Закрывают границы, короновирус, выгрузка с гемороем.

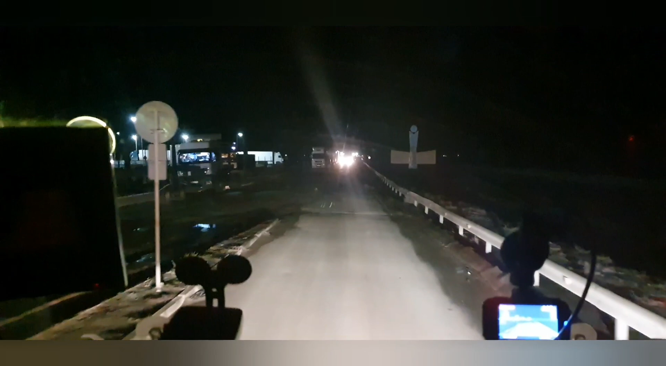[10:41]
Так, мне надо деньги поменять. Тут вот валютчики. Я вот сейчас, наверное, тут вот так вот прижмусь. Потому что там вот вижу менты стоят. Надо поменять денежку. Поменяем денежку и поедем дальше. Короче, ну их нафиг этих валютчиков. Курс доллара поднялся.